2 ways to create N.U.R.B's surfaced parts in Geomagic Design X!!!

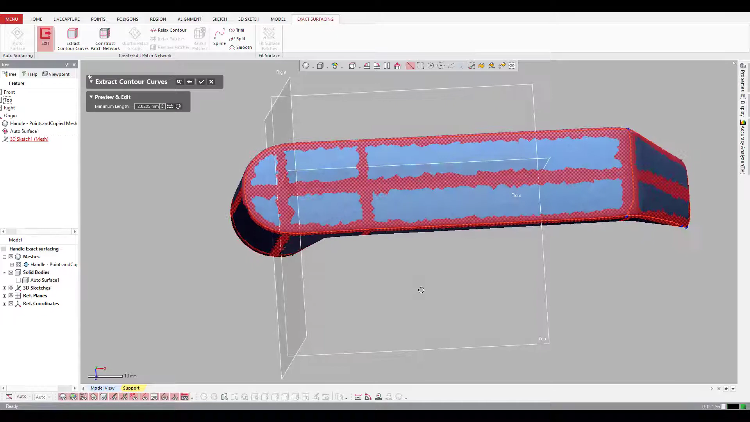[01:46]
I'm going to need to add in a couple more lines down here at the bottom just so I can create good quads.
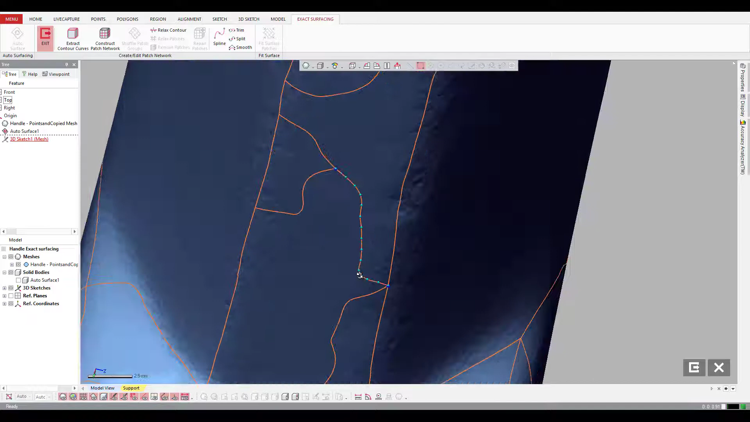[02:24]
And that's really where this process, that's really where the details of this process lie, is taking care of this network after you've created them. So here you can see I need to delete out these lines because they're not really useful.